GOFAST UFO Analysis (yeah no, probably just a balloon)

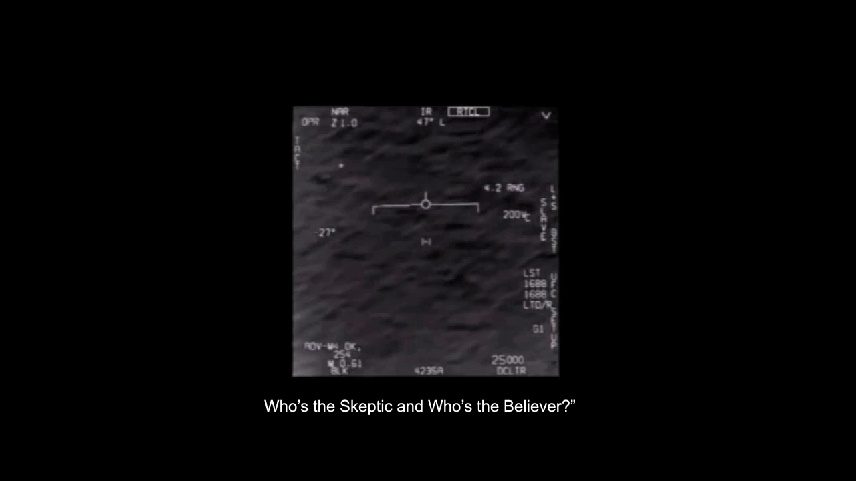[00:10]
This infrared image appears to show an object traveling very fast over the surface of the water.
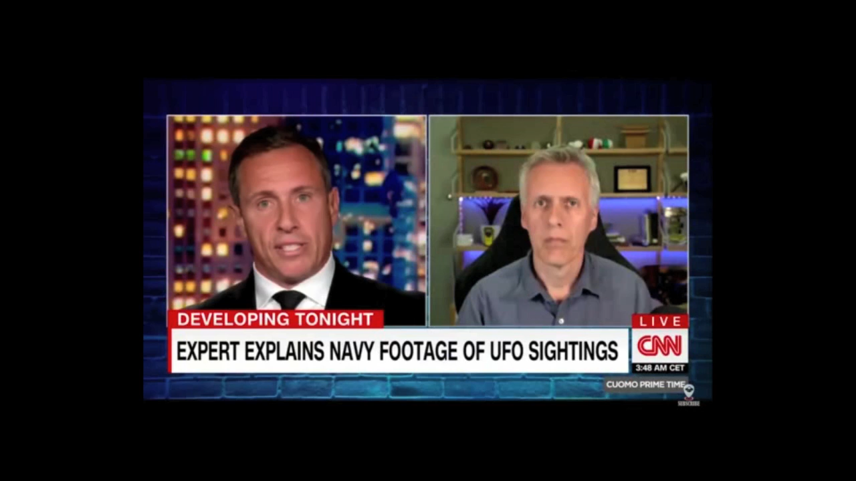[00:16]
The debunker Mick West used basic trigonometry to determine that the UFO wasn't near the water.
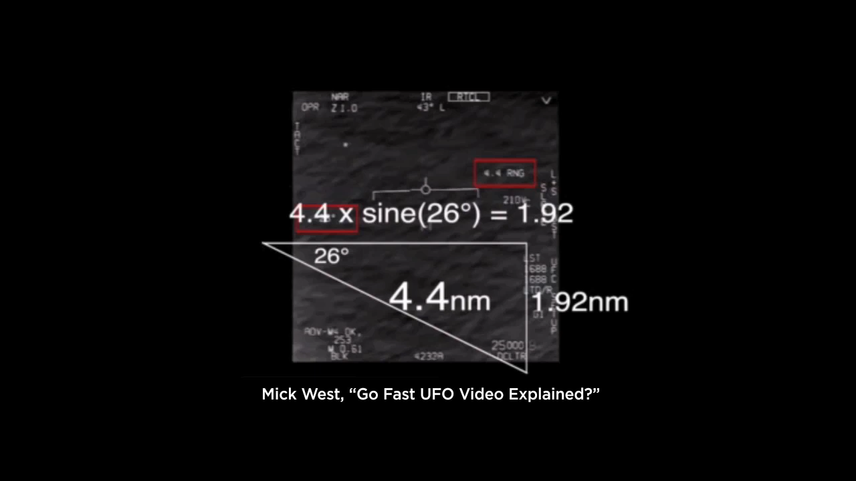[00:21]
It was at around 13,000 feet in altitude and traveling only about 40 knots.
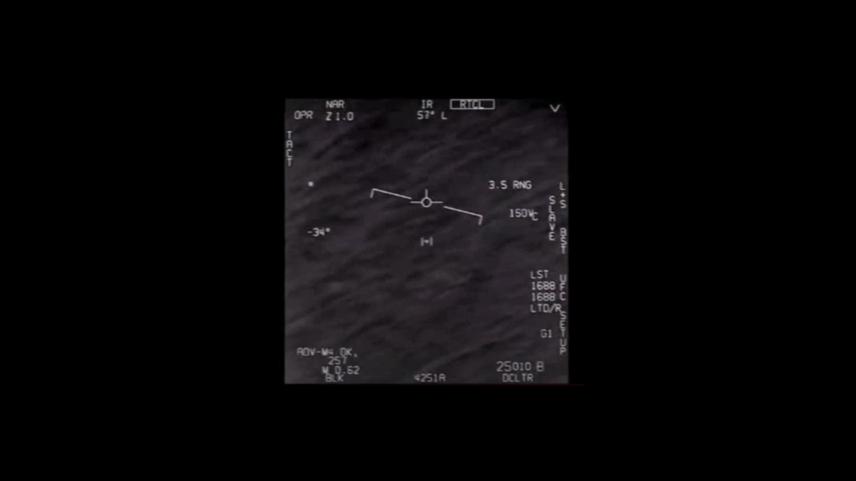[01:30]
I set about building a 3d model of the scenario in blender. We know that the jet was maintaining a steady altitude of 25,000 feet, moving at a true airspeed of about 370 knots, which is this number adjusted for the altitude, as shown in an aviation calculator. For about 12 seconds, the plane was banking to the left.
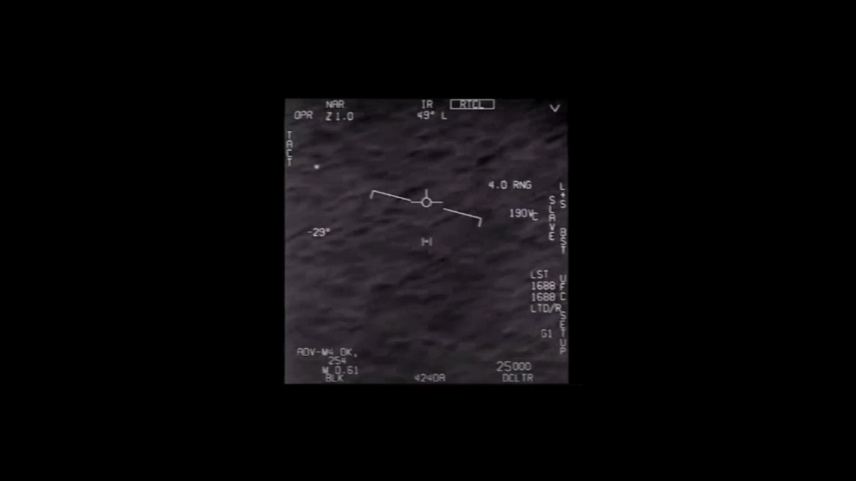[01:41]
I animated a white bar against the horizon indicator, and found that the average bank angle over this interval was 13.6 degrees.
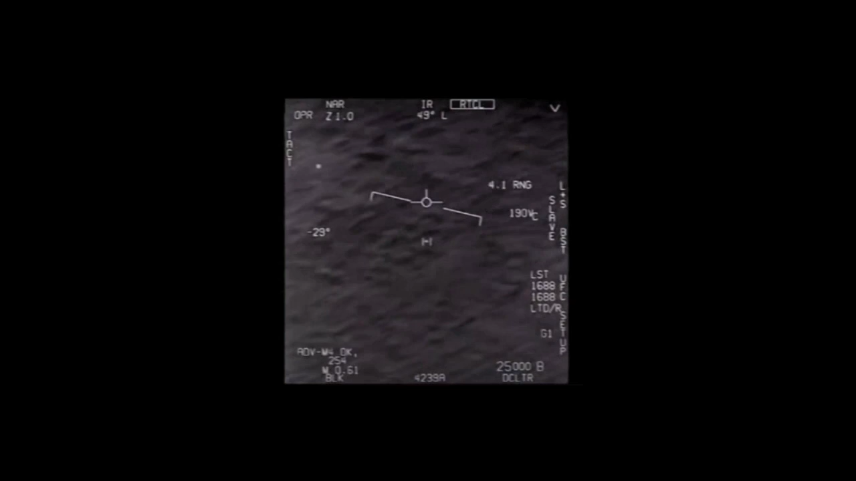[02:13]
We also know the angles that the camera was pointing toward. This number is the camera's downward tilt relative to the horizon, and this shows how far the camera was pointing to the side, in this case to the left.
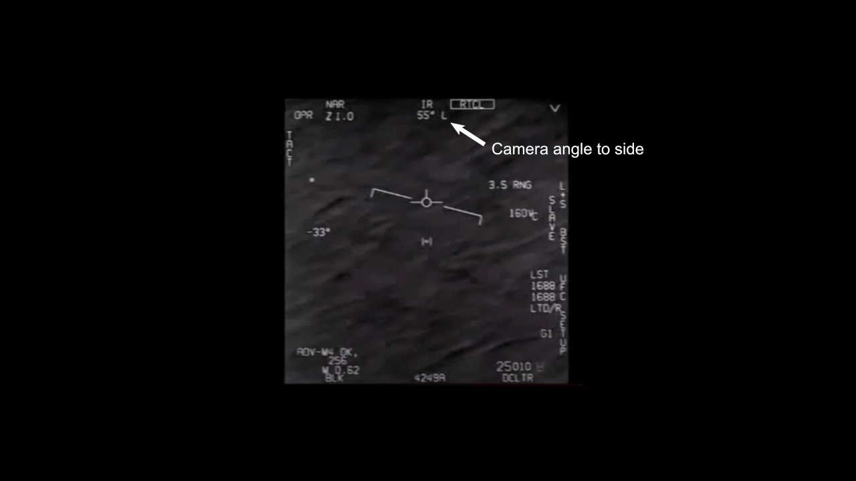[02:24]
Using these five numbers only, we can animate a sight line for the camera over the 12 second interval.
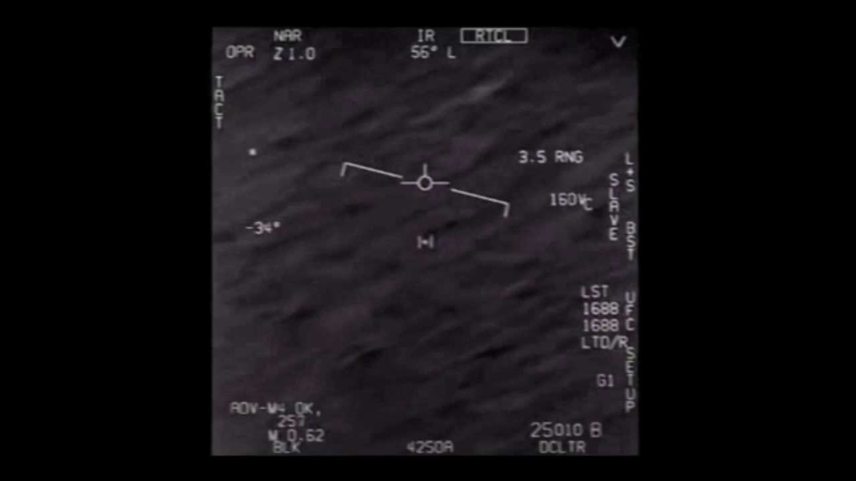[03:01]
But it does appear white in the infrared camera's black hot mode, suggesting it was much colder than the water, as the ambient air is at altitude.
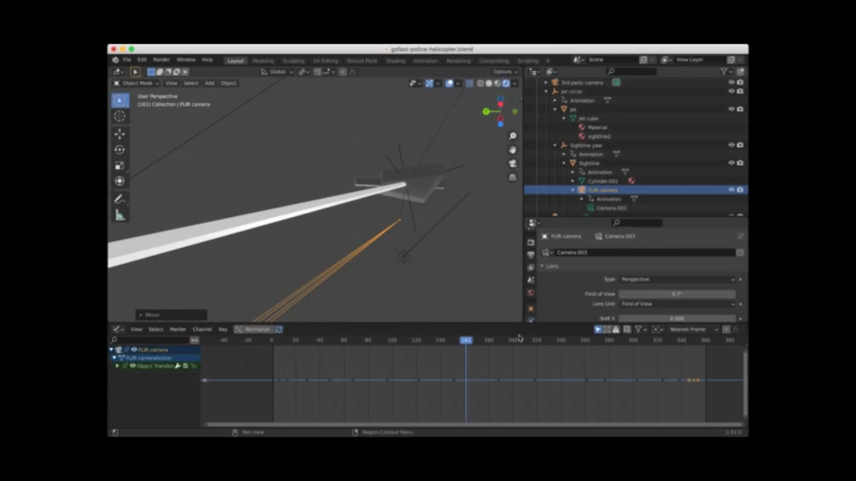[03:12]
To simulate the original video and get a handle on the object size, I put a camera on the jet in the model and locked it to the sight line.
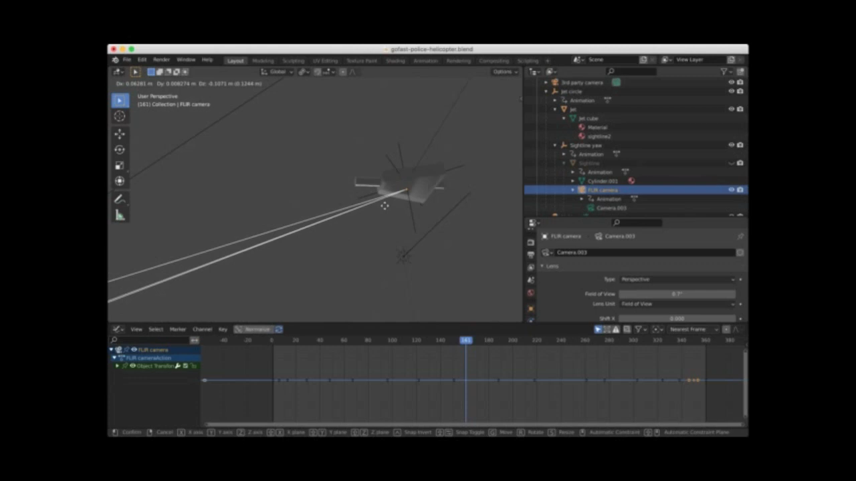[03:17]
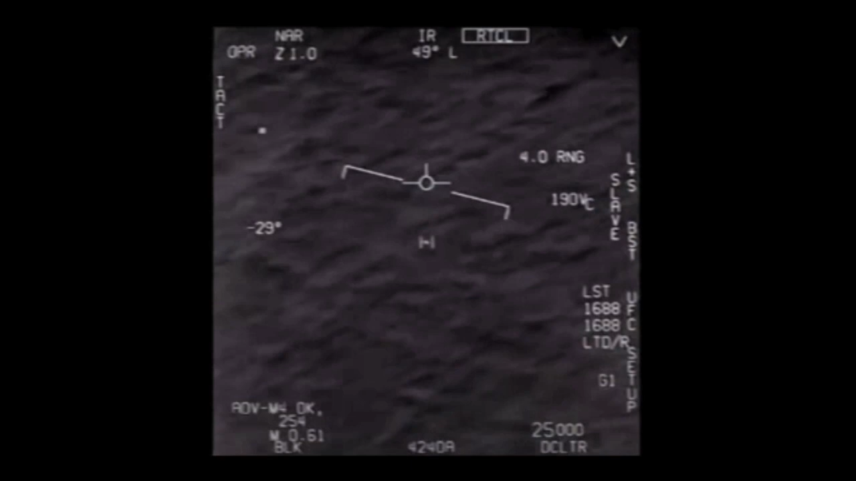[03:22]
This indicates that the camera was in narrow mode with a zoom factor of 1, which means its field of view was 0.7 degrees.
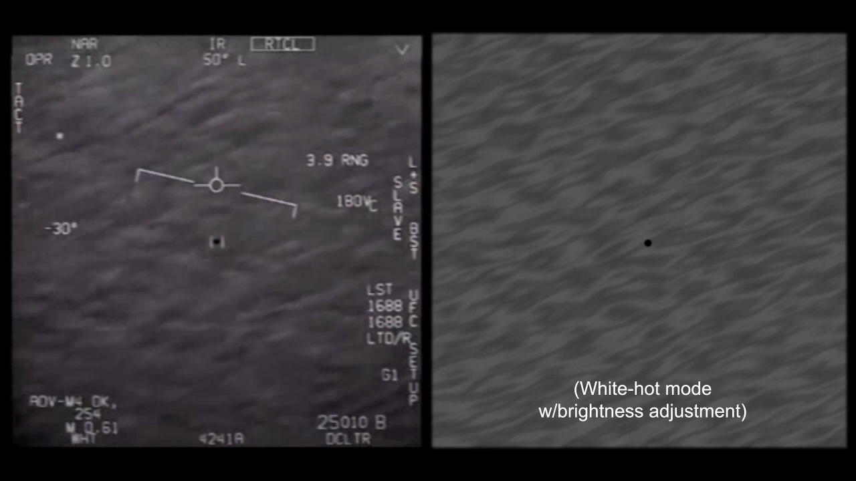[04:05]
Once we factor in a little loss of resolution and a brightness adjustment, the simulation starts to look very close to the original.